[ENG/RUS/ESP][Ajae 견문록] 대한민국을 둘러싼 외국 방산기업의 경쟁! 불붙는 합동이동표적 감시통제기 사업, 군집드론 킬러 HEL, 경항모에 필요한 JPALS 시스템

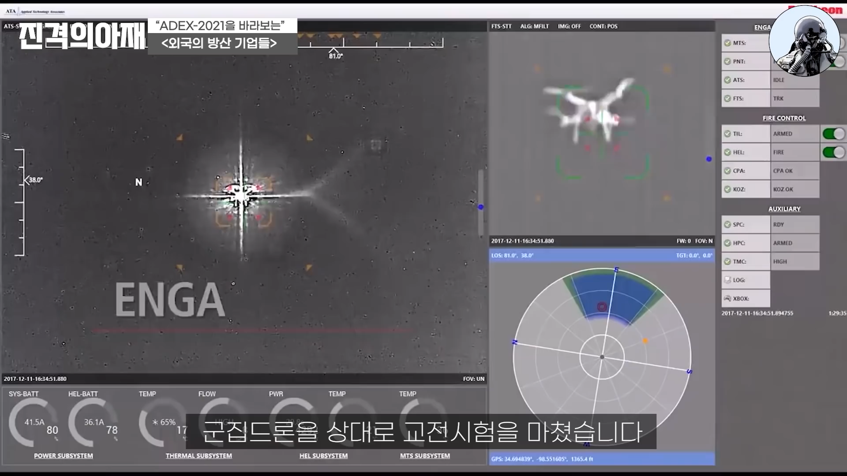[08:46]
시범을 성공적으로 마쳤습니다 조작이 편하다고 해서 제가 한번 해봤습니다 탐지한
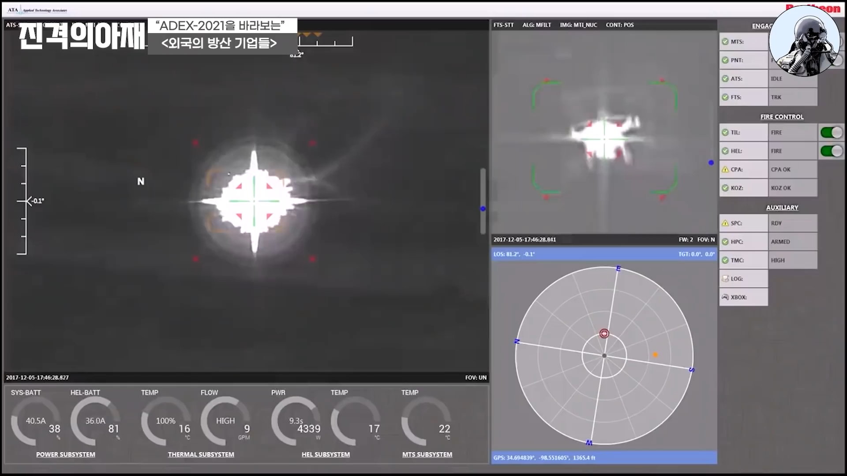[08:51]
표적들을 선택해가면서 조준이 가능하고
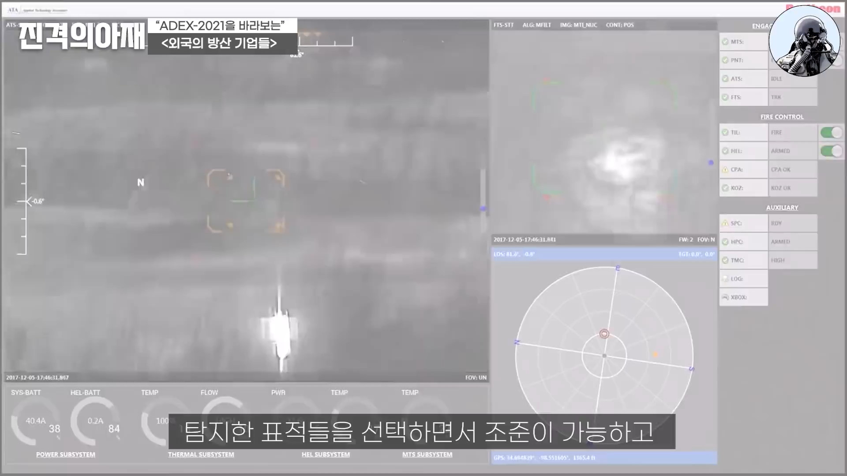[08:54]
레이저를 발사 5초에 드론 한대씩 격추가 가능합니다 그리고 다음 표적도 5초면 끝 비디오 게임을 하는 것처럼 재미가 있었습니다